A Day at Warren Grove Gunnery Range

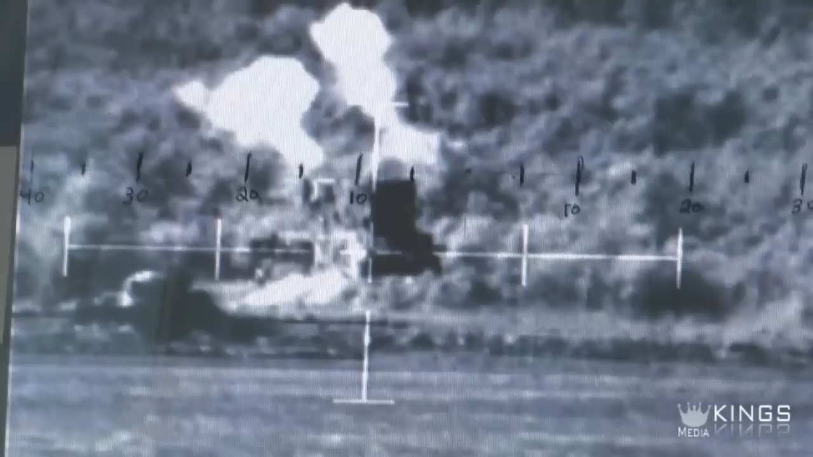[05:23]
with our detectives continue to investigate this, and, you know, they're looking at all aspects. First bomb, left two. Laser soft flash. Right four.